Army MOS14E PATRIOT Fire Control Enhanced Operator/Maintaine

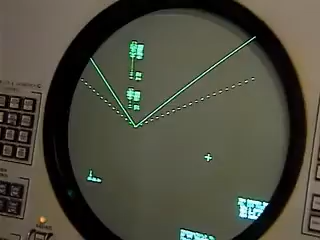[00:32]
Then the Army will train you to transport, set up, and maintain the Patriot radar and fire control
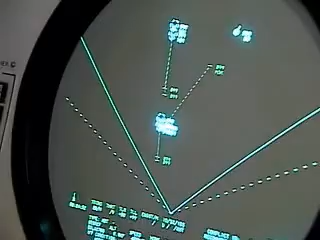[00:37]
equipment to track enemy targets and ultimately fire the Patriot missiles.
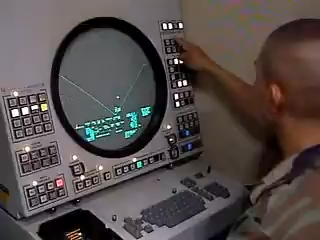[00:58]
includes setting up its radar components and aligning them to primary target lines.